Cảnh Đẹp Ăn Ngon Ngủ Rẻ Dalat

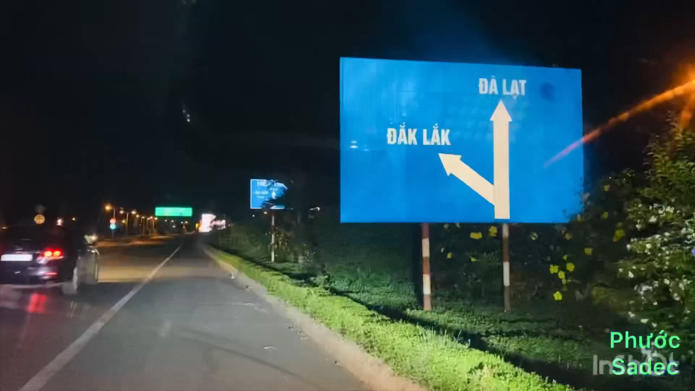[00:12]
Hiện tại là 6:30, anh em đang tới chỗ chân đèo để lên đường vào cao tốc chứ.
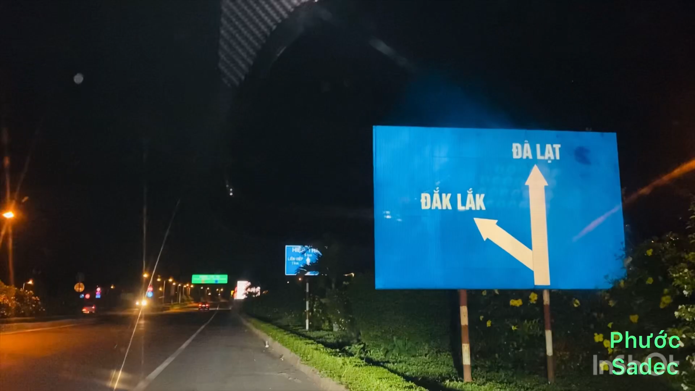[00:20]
Một hướng là tẻ về Đắk Lắk luôn nè, rồi một hướng lên Đà Lạt.
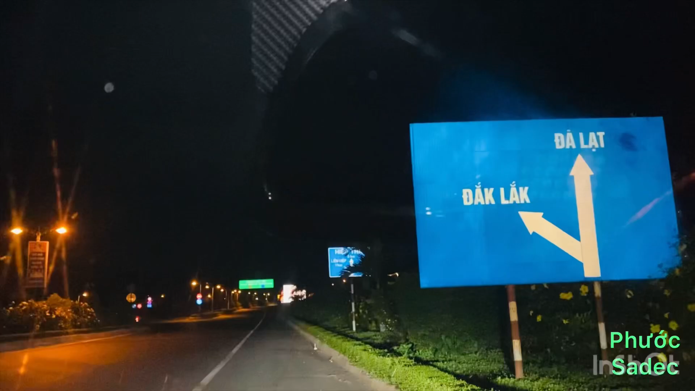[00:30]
Chúng ta đi vào cao tốc nha, đường cao tốc để đi ra vào Đà Lạt. Ngày